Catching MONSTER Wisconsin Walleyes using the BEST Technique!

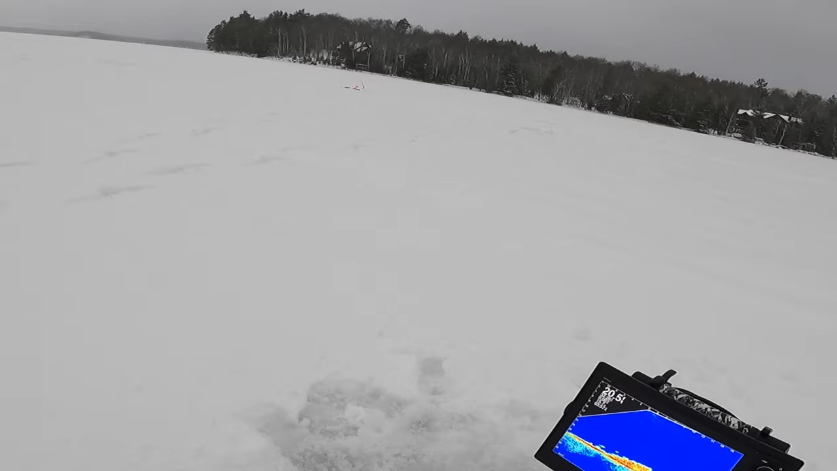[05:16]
oh he's gonna crack it dude he's gonna crack it
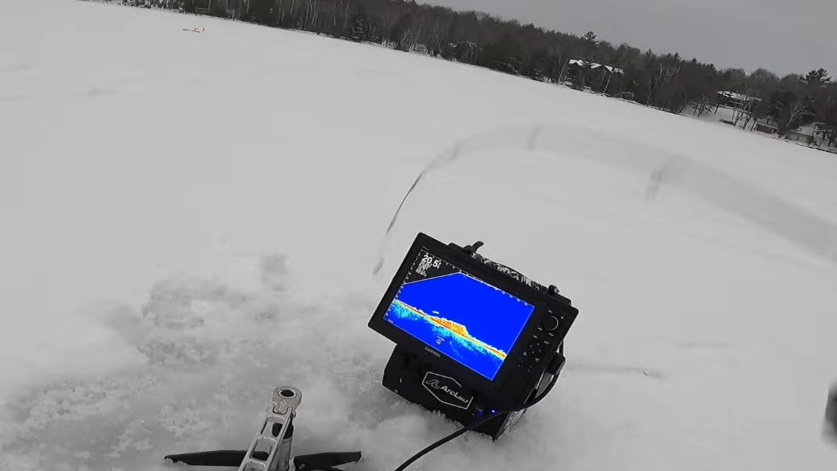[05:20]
got him cracked it
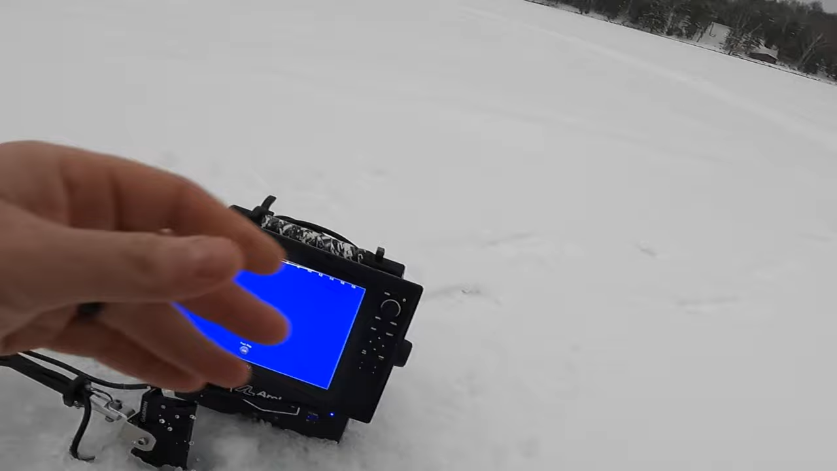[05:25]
that was awesome guys that fish came flying in
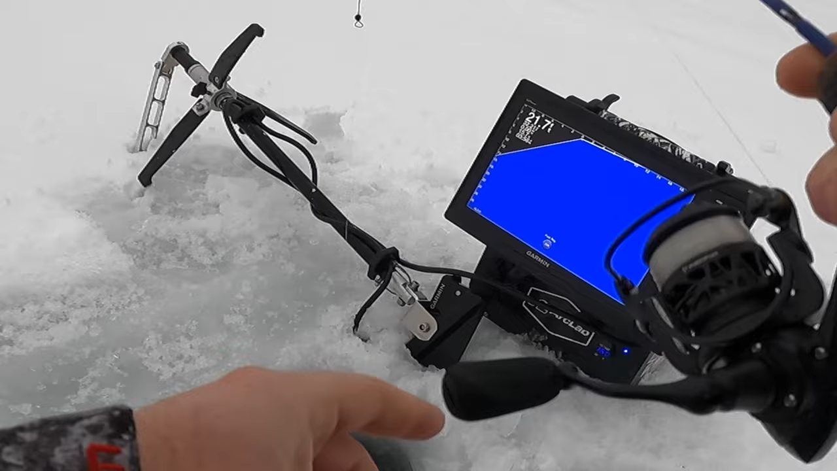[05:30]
and just railed this shiner that i have on a jig i'm using a jt panhandler right now i got a four pound